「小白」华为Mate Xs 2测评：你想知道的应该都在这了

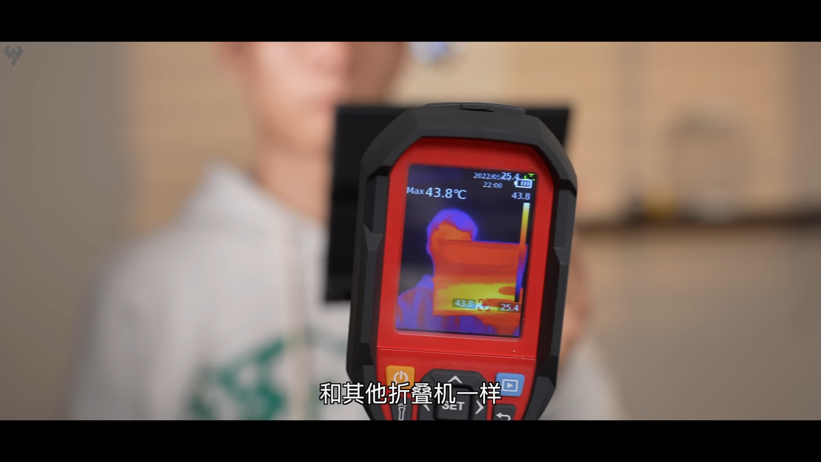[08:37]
On screen: max 43.8°C
和其他折叠机一样发热源还是集中在摄像头一侧的机身如果摄像头在上侧感觉会有些坠手
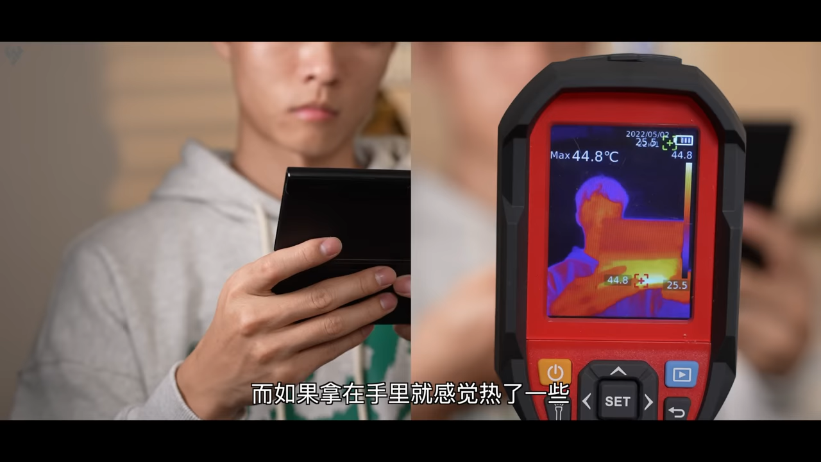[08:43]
On screen: max 44.8°C
而如果拿在手里就感觉热了一些小白斯分数据库折叠屏专项测试3小时剩余42%5小时重度续航测试这台机器